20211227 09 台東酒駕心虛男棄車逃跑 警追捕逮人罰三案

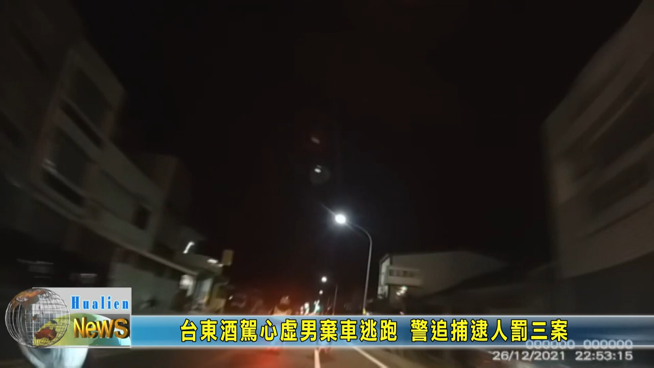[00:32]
警方鸣笛，一路紧追前方机车骑士，不料骑士在横越双黄线回转时重心不稳摔车，